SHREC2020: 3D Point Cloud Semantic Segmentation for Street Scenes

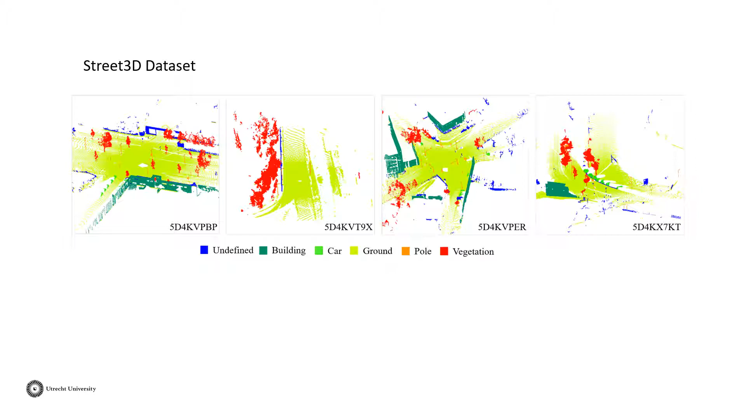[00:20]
The street 3D dataset is provided by PsychMedium Technology, where we selected 80 3D point clouds for street scene and measurement labeling. The point clouds are recorded using both a panoramic image capturing device and the Velodia HDL32L sensor mounted on the car. Each point cloud represents a street scene and contains a group of objects. Objects are labeled into 5 meaningful classes and an extra-undefined class. Only the 5 meaningful classes will be evaluated. The 80 3D point clouds are randomly divided into training and test sets, with 60 for training and 20 for testing.
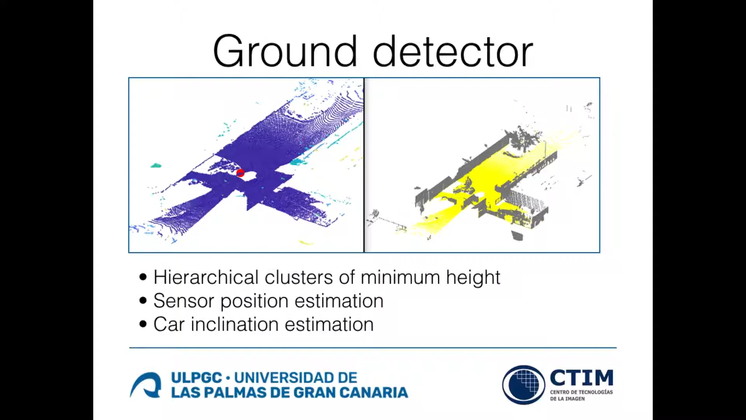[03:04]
By determining the inclination angle between the clustered centroids and the car position, it is possible to determine whether the cluster belongs to the ground. The inclination angle is compared with the estimated slope of the terrain. For car detection, an Egensum feature map is used to discriminate the points to be analyzed. After a clustering of such points, planarity and area descriptors are computed per cluster in order to determine whether they represent cars or not.
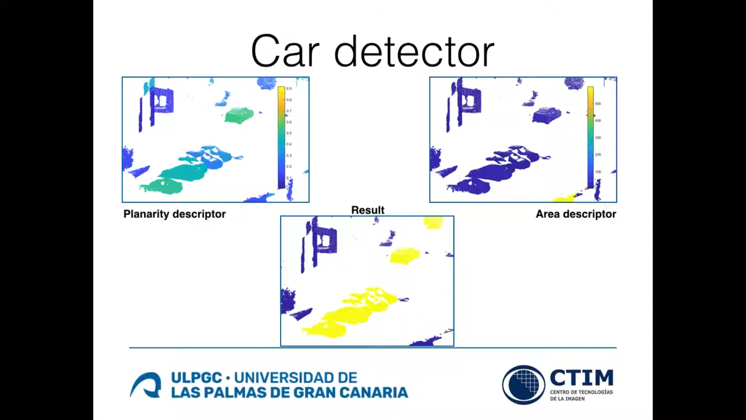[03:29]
To find the poles, an omnivariance feature map is used instead to discriminate the points for clustering. Per cluster, descriptors of curvature change, minimum height, dominant component and deviation of the XY values are computed. This descriptors allows us to determine which clusters represent poles.
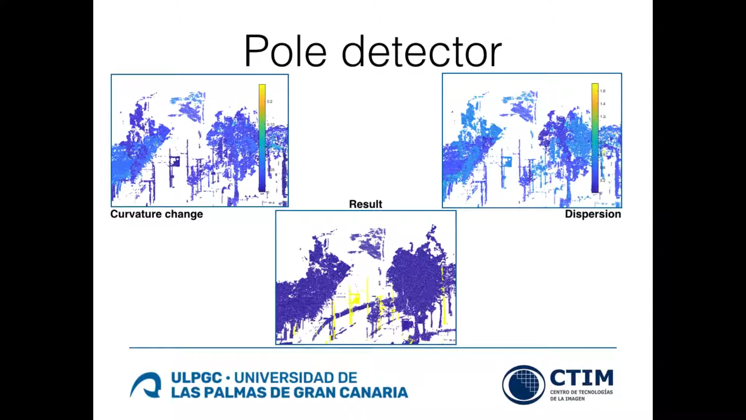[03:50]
The remaining points are clustered as well.
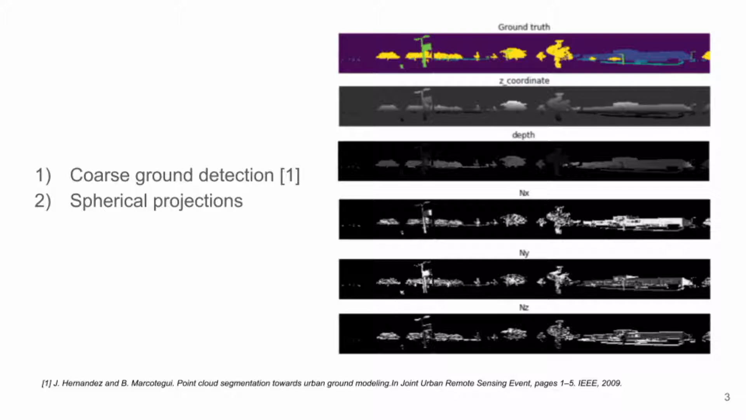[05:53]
During the challenge, we selected five features, c-coordinate, depth, and the three components of the normal vector by pixel. In the slide are presented the computed features for one point cloud from the dataset.